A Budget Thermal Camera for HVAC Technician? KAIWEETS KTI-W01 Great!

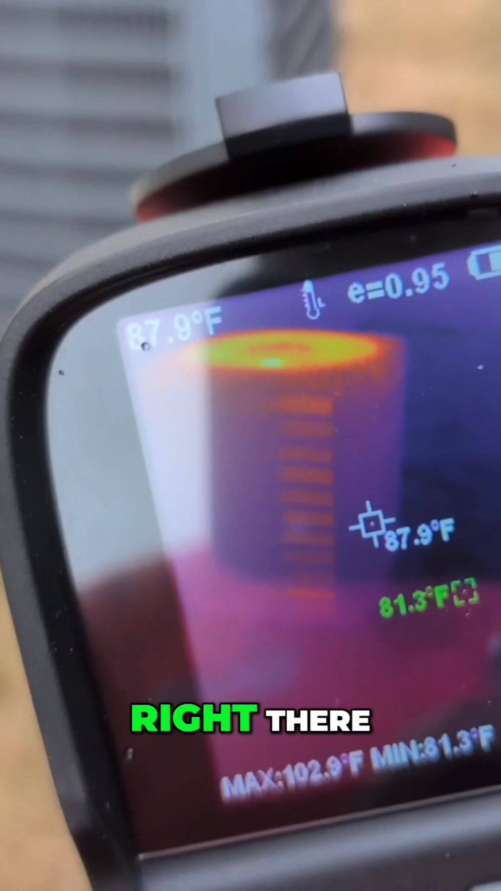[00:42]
On screen: spot 87.9°F, max 102.9°F, min 81.3°F
Look, nice picture. And you can see it's removing heat.
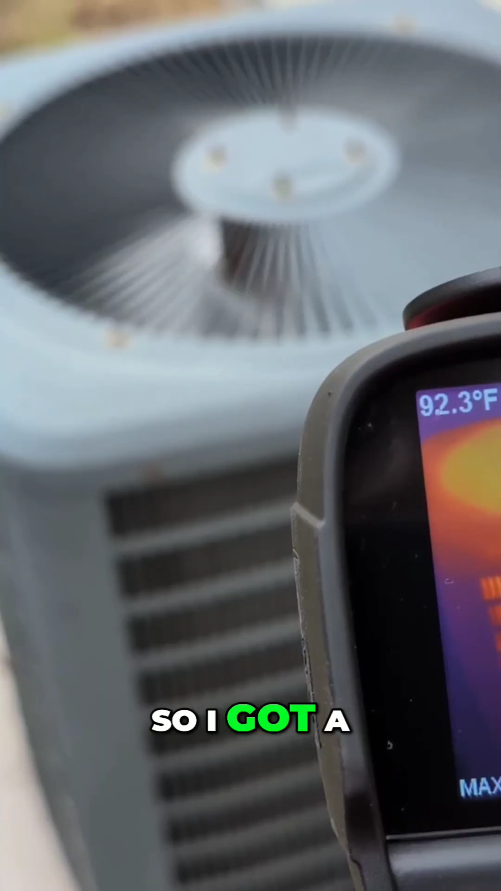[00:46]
That 95-degree coil temperature looks like.
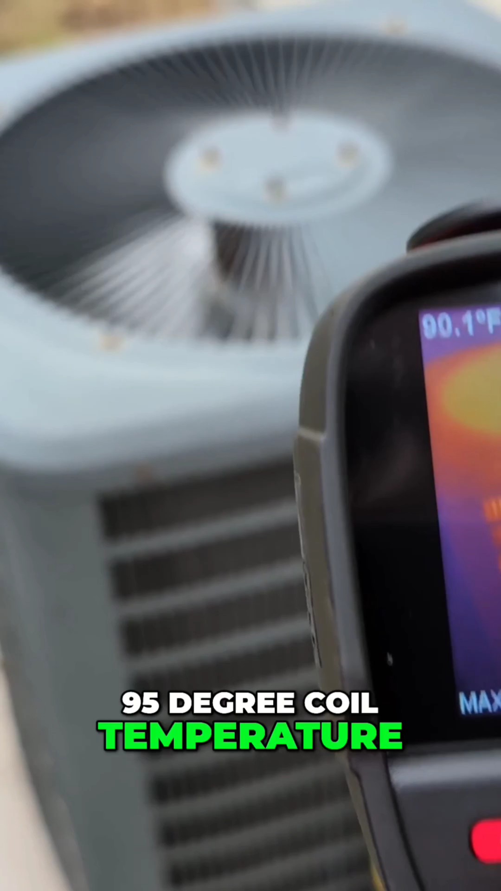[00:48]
Let's see what we got on top. Okay. So it's removing. I'm going to go on top here.